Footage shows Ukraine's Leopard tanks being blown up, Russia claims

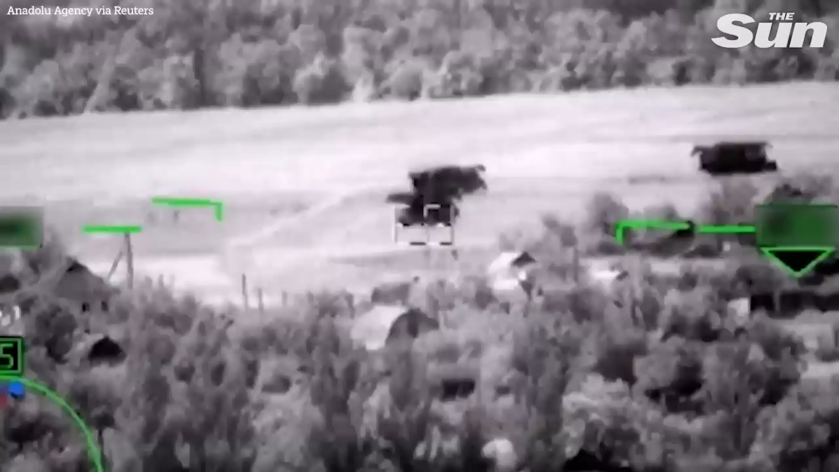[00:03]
Чуть-чуть дальше погляди Вы не знаете, что такое стоит?
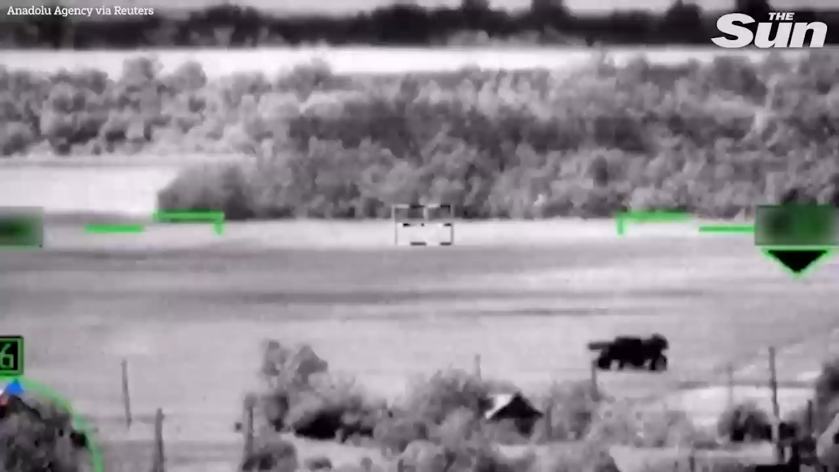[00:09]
Это что такое надо стоит? А вот, я говорю, что это стоит такое Ну так щелкни координаты Ну давай по нему отработаем, что это будет Он готов работать
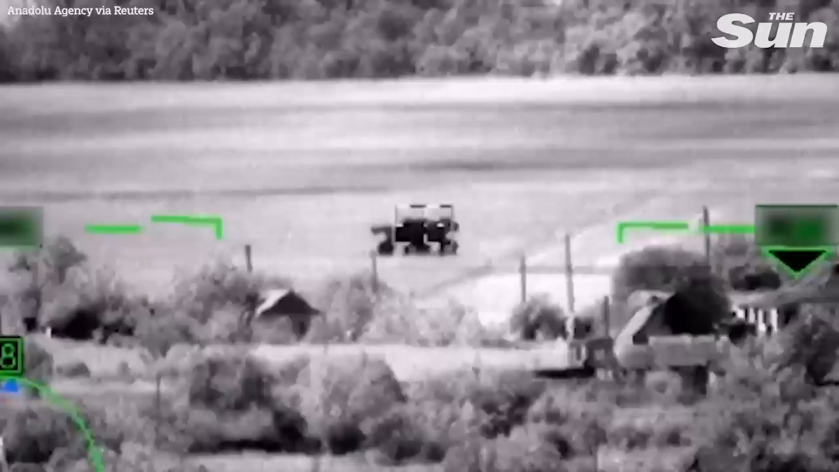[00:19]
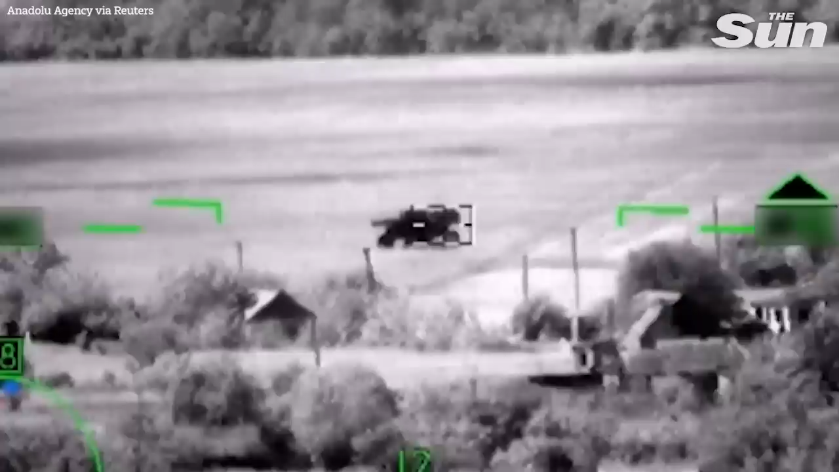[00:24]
Пошла
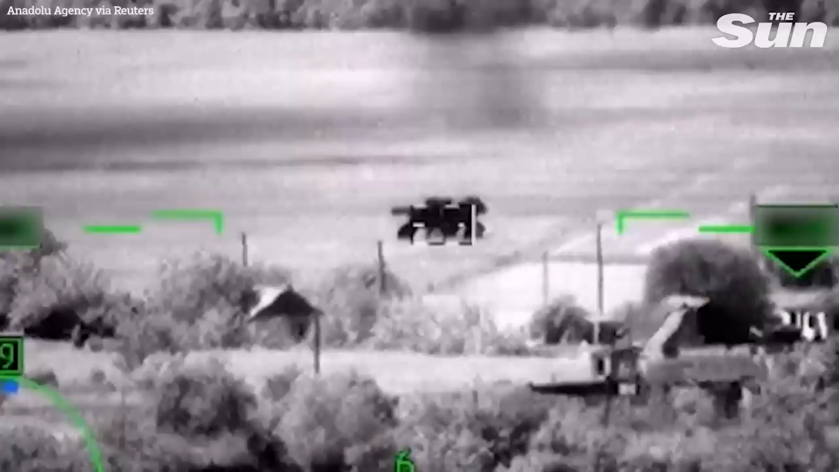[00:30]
Пан-пан, 940 Держу, держу, держу, держу
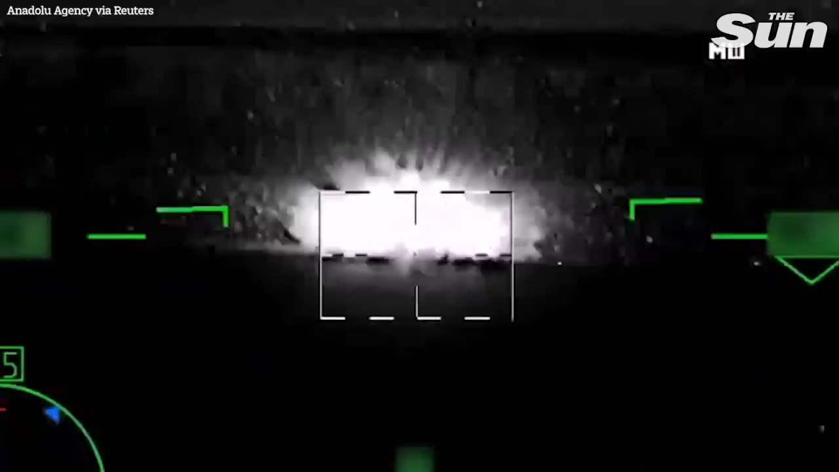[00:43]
Есть! Прямой!
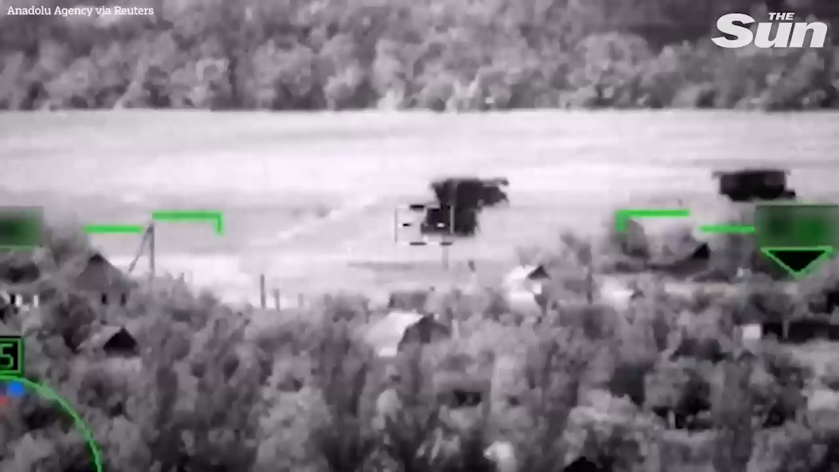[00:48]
Вот Ну близко берешь
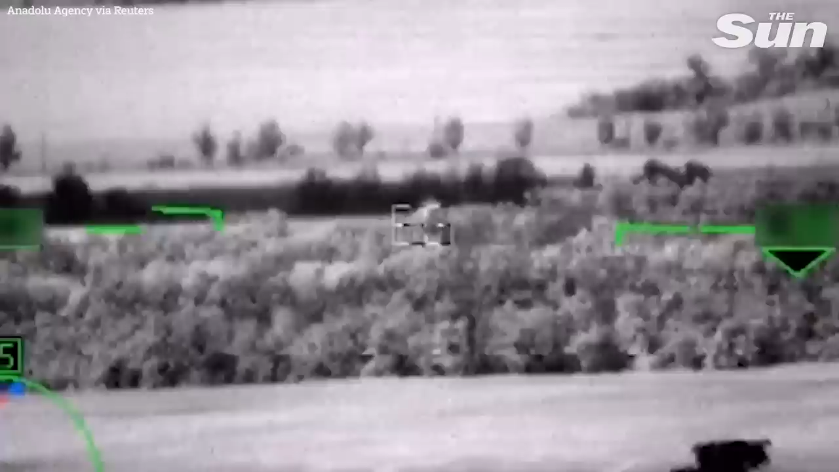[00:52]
Чуть-чуть дальше погляди Вы не знаете, что такое стоит?
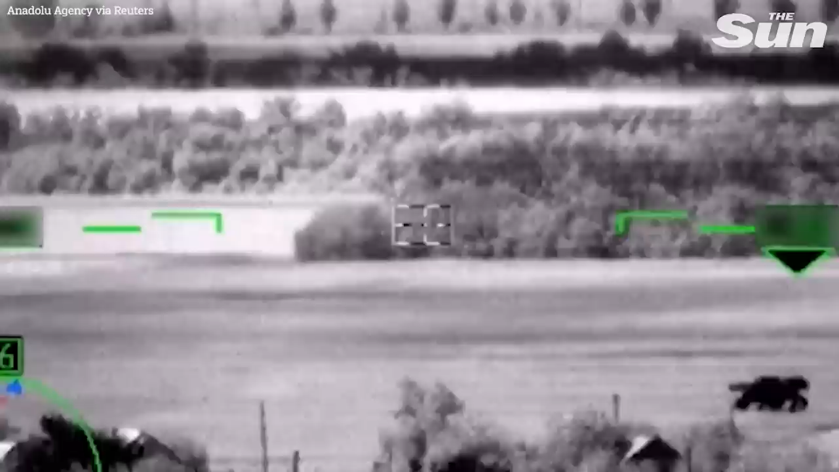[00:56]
Это что такое надо стоит? А вот, я говорю, что это стоит такое Ну так щелкни координаты
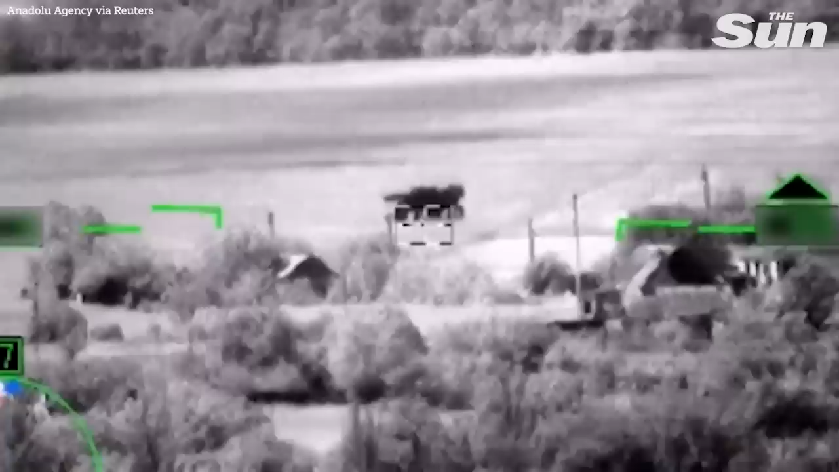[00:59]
Ну давай по нему отработаем, что это будет Он готов работать Пошла